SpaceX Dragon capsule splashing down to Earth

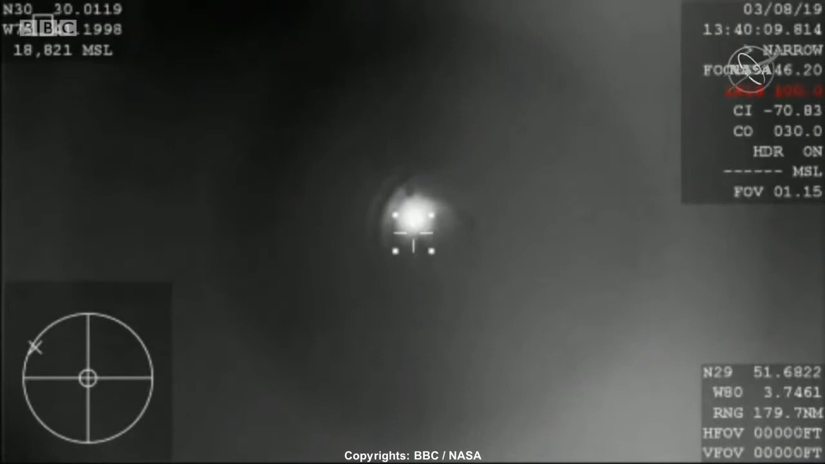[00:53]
We're under 30 kilometers, continuing to descend. The next milestone we're going to be looking for is parachute deployment. And hearing we're now about 20 kilometers in altitude.
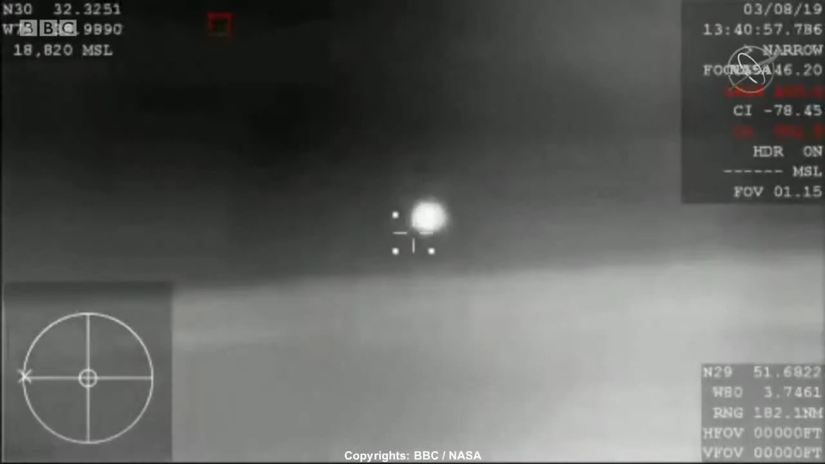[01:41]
It's now subsonic, so already starting to slow down thanks to the arrow braking, basically slamming into that Earth's atmosphere causes a lot of friction and allows the vehicle to eventually reach its terminal velocity, basically.
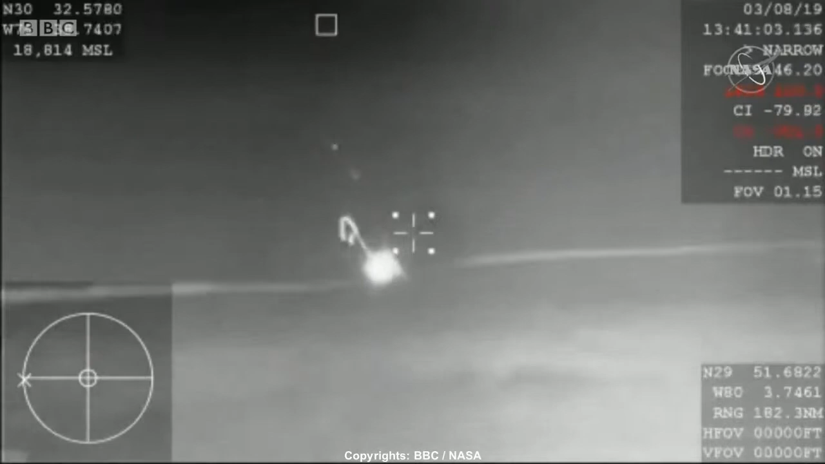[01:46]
And then those parachutes are going to kick.
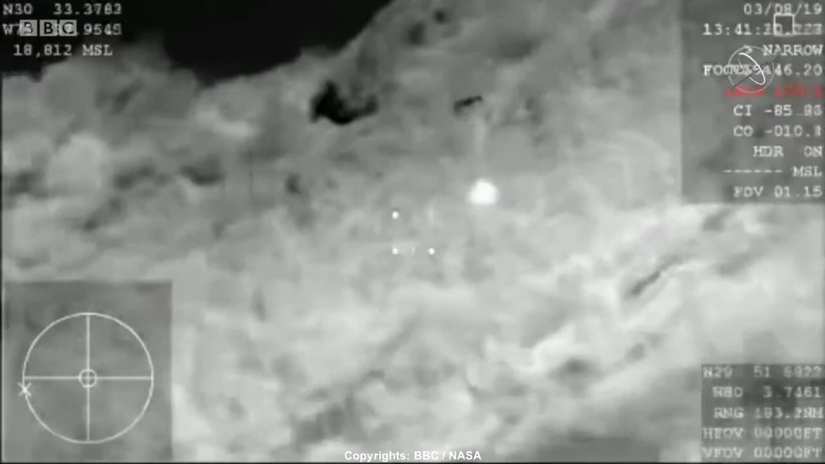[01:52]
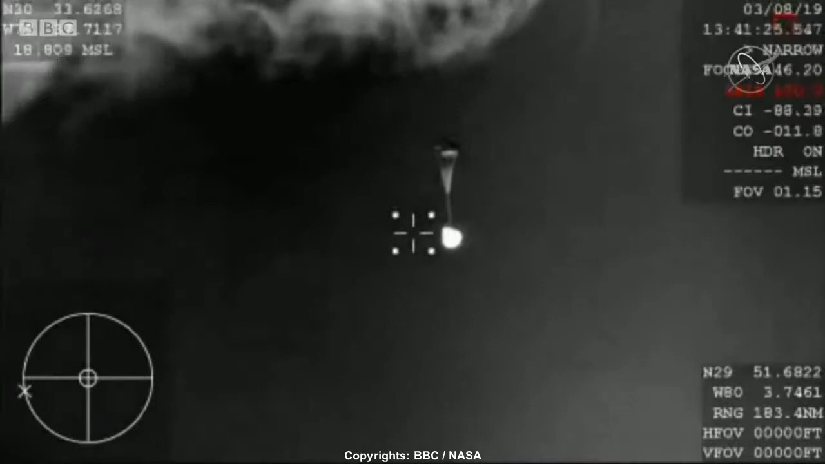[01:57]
And so those parachutes do the initial slowing and then they're ultimately going to pull out the four main responsible for really slowing the spacecraft down prior to that flashing.